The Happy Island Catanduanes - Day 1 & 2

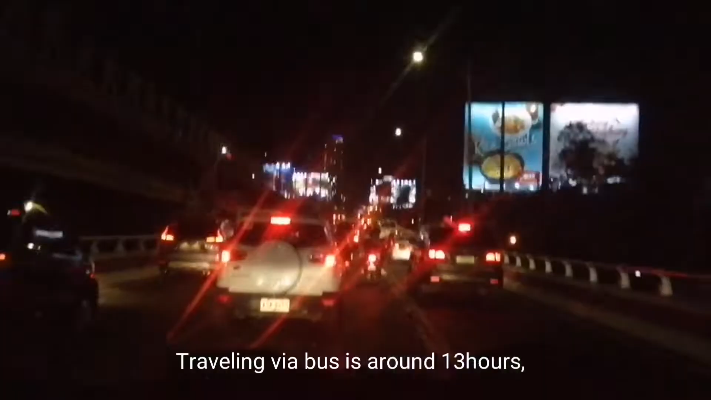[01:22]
Medyo mahaba ang biyahe sa bus na abutin ng 13 hours kaya it's better to travel with your family or friends.